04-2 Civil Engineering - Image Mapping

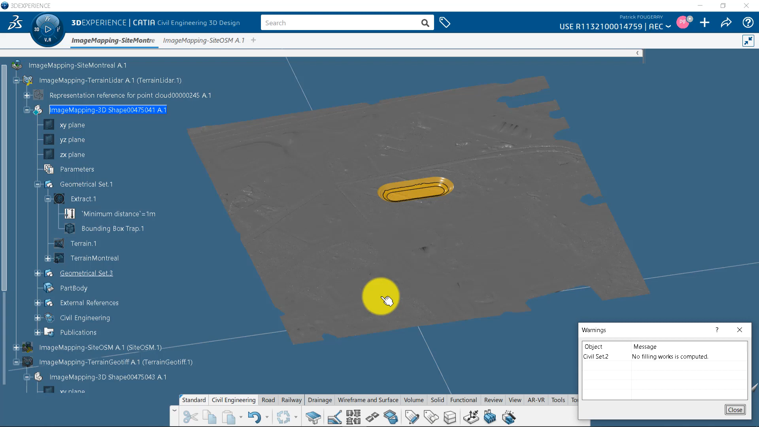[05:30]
The original terrain is kept with its image, since it is the reference, and a modified terrain has been created. This one has no image mapped on it.
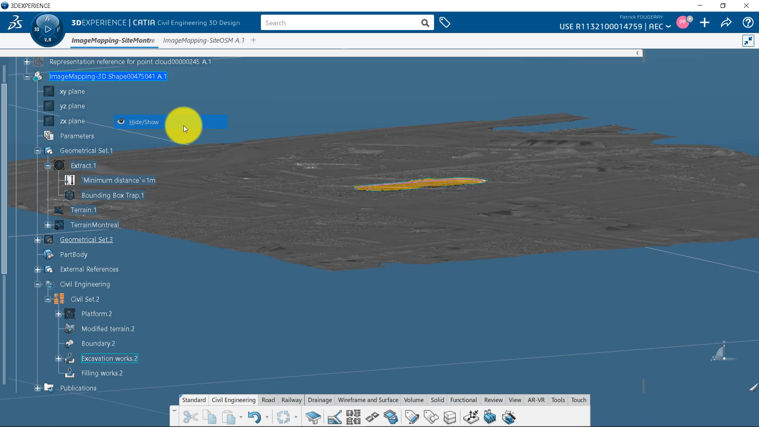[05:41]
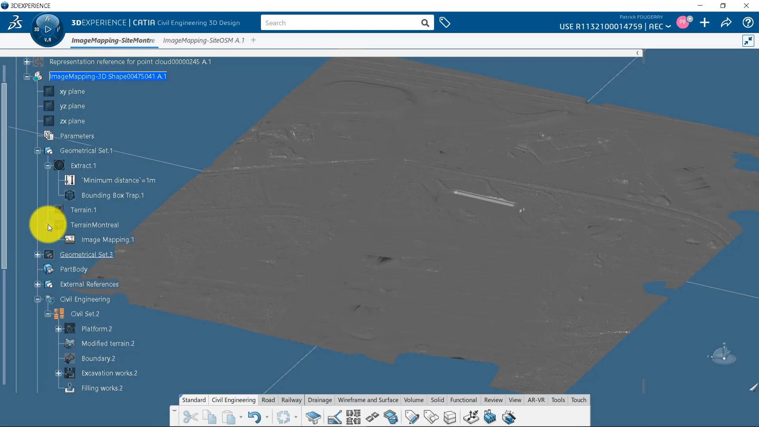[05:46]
However, I can still edit the image mapping stored under the original terrain, and use the Propagate function to propagate the image mapping to its children.
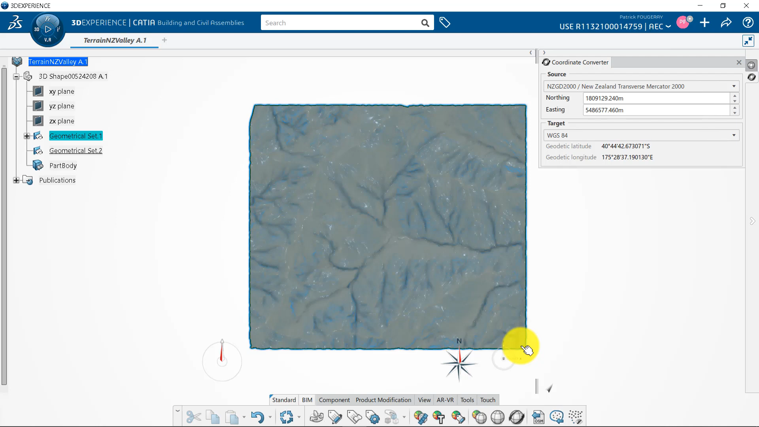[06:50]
I will note it or take a screen grab. Then, same way, I will get the latitude and longitude of the bottom right corner.
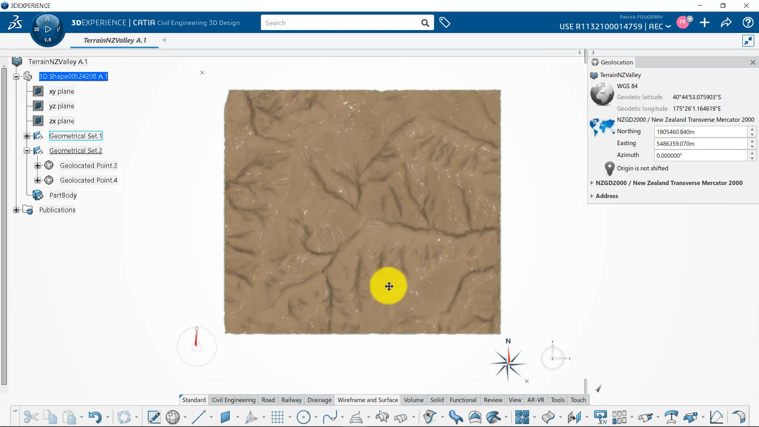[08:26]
I can then go to terrain application and image mapping command.